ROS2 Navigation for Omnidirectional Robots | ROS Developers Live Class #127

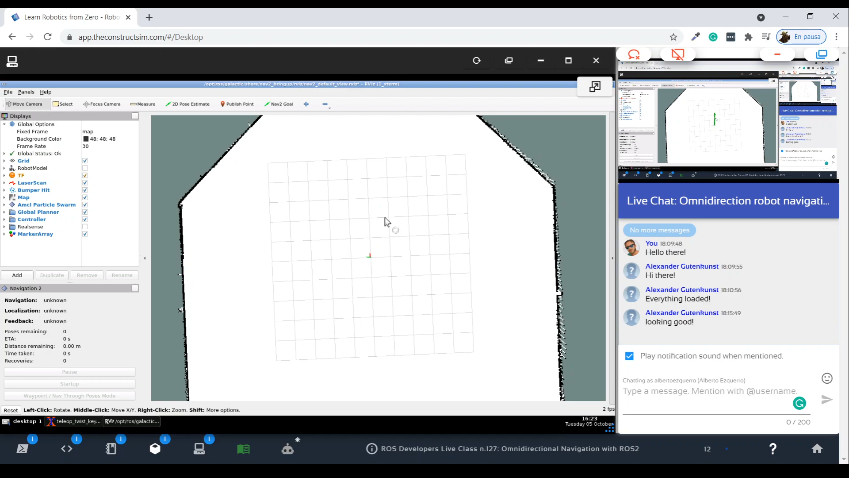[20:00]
Okay, and as soon as I do it, I am going to see that all the filter points appear here. Also, the cost maps are appearing here, as you can see, yeah? So, basically, everything is getting initialized. Also, you are going to see here that navigation and localization are set to active, okay?
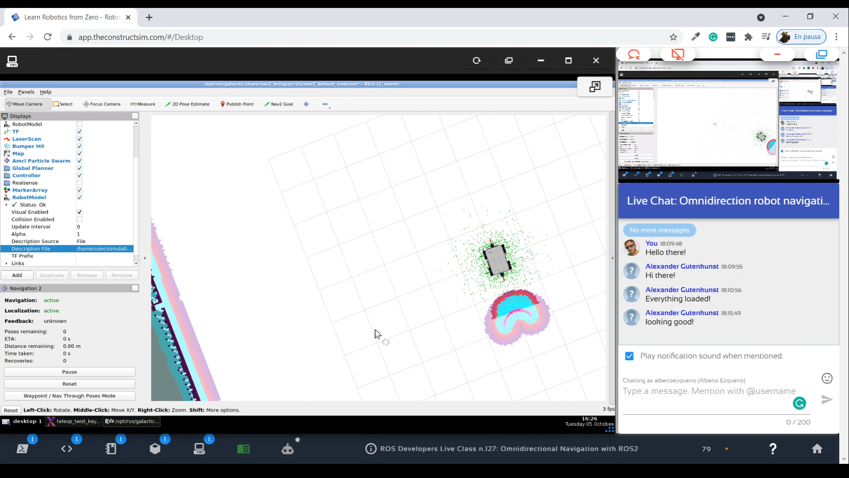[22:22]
Okay. Let me put this... Okay. There we go. Okay. So, yeah, here I have a navigation set up with my... So, yeah, here I have a navigation set up with my... MPO robot here in the center, and now I enable, as I have said, now the system is ready to receive navigation goals.
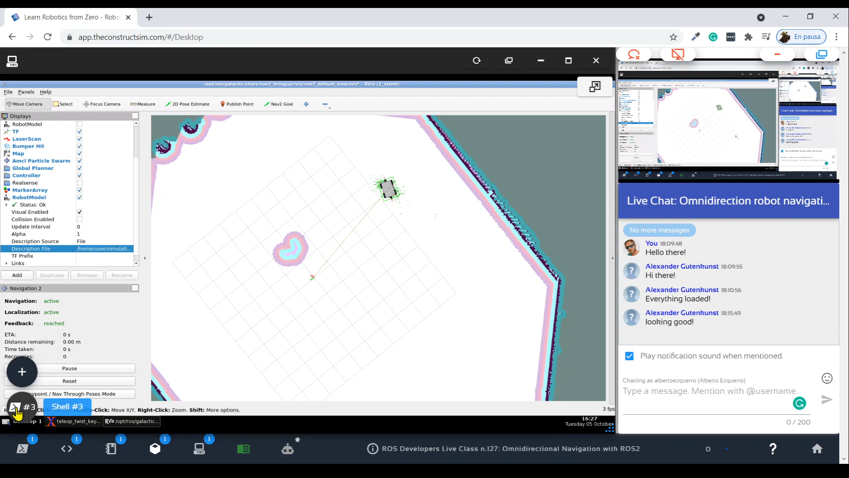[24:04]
At this point, it has stopped, so probably, if we come here to the shell, we are going to see the following messages. So, goal succeeded. Yeah, reached the goal.
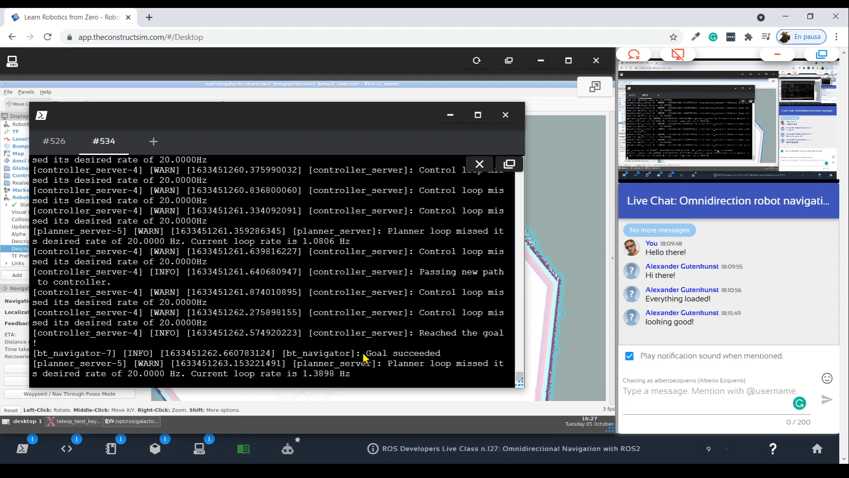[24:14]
Goal succeeded. Okay? This means that it has successfully reached the goal I have set to it. You can keep sending other goals if you want.
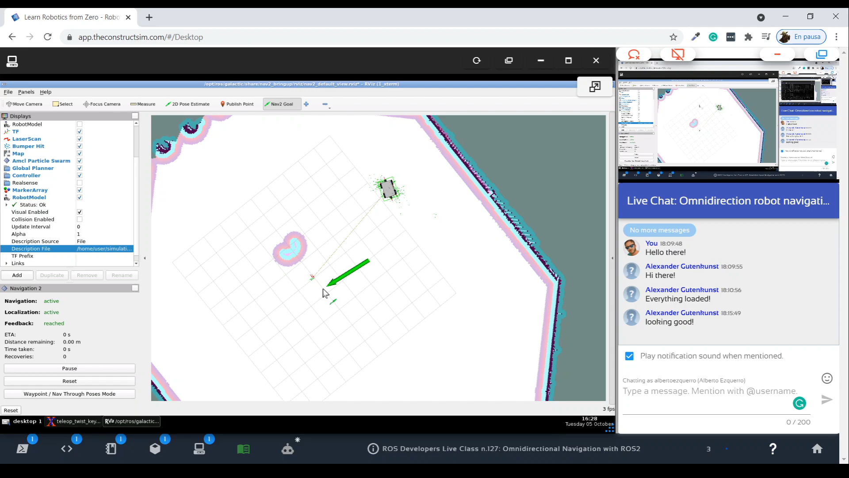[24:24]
So, return it back here, and it's going to compute another path, and it's going to keep moving to the new goal. Alright?
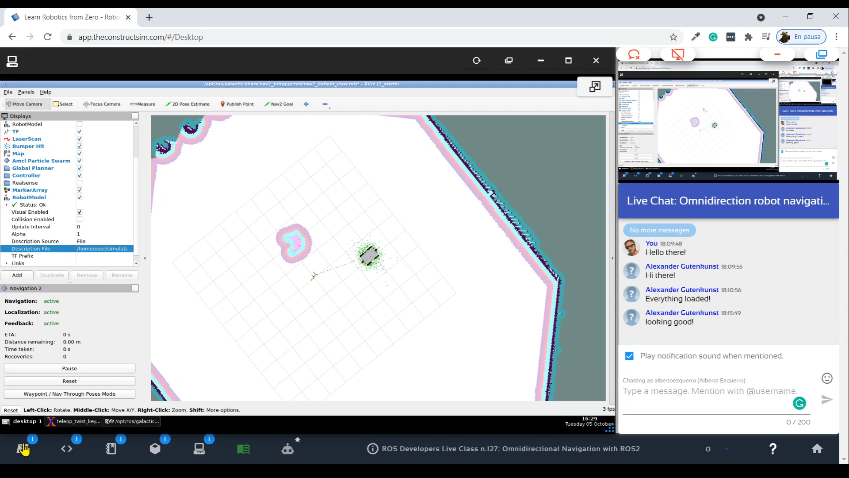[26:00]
I'm going to start seeing velocity commands here being sent to the robot, yeah?
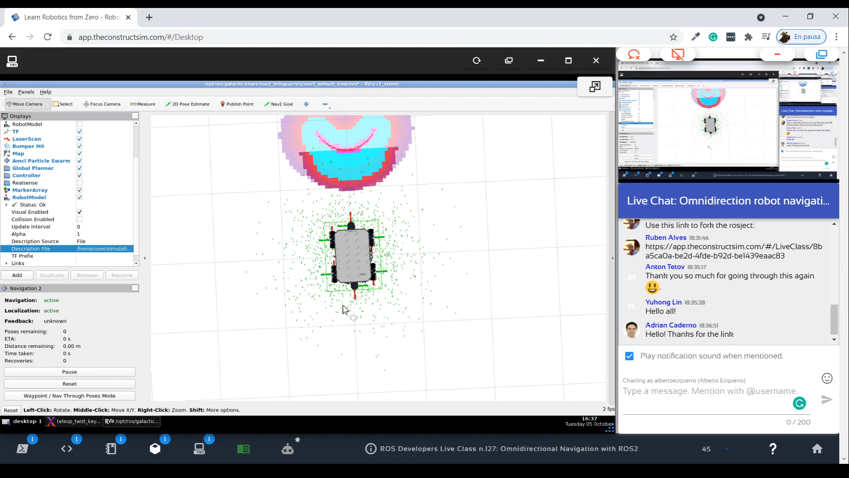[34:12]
Okay? So, here, I have my robot in AirVis. Alright. Then, at this point, everything is active. Everything is working.